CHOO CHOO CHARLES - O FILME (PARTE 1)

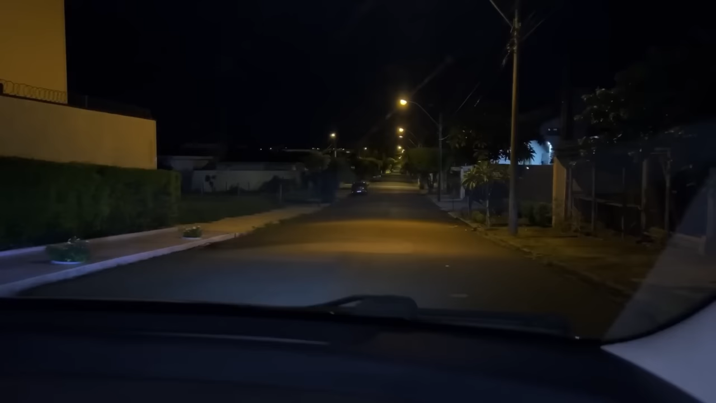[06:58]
Eles estão soltos em casa. Eu tô com sono, Venete, olha aí. Não, silêncio, a gente tem que ouvir. Meu Deus, não tem ninguém na rua. Ó, tenta ouvir. De onde que pode estar vindo isso? Não tem ninguém na rua, Vinícius. Tá todo mundo dormindo, tá tarde. Gente, o som tá aumentando um pouco. Você tá percebendo? Vira aqui, parece que tá vindo daqui. Você tá percebendo?
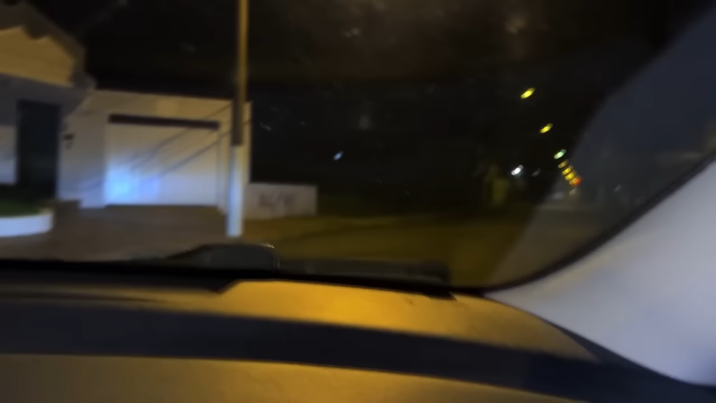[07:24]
Tô. Venete, eu tô achando que tá lá perto daquele trilho lá que a gente grava às vezes. Não, aquele trilho tá muito longe, o som tá ficando cada vez mais alto, tô reparando.
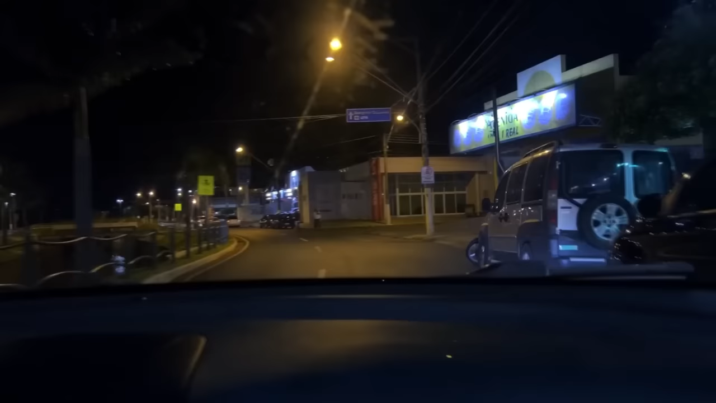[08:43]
Baixinho, Vinícius. Venete do céu. Vou dar a volta aqui, a gente vai voltar na praça. O som tá por aqui, gente. Nossa, é muito estranho. A praça tá lotada. Tá tendo alguma coisa aí, Vinícius, nessa praça. Gente, é 1 hora da manhã. Isso aqui tá errado.
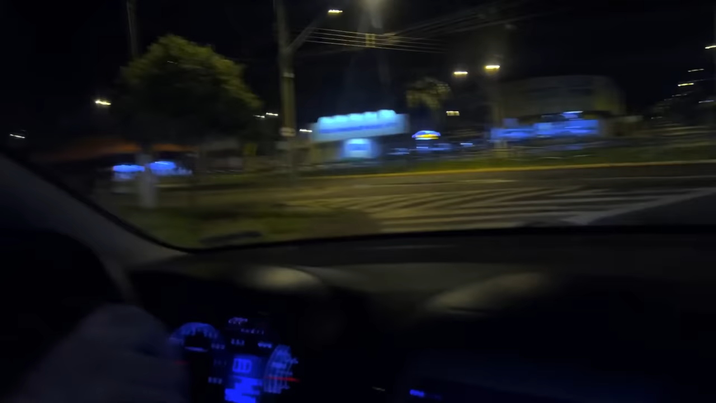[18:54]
E você sabe. Olha aí, tá tudo fechado. A cidade tá vazia, ó.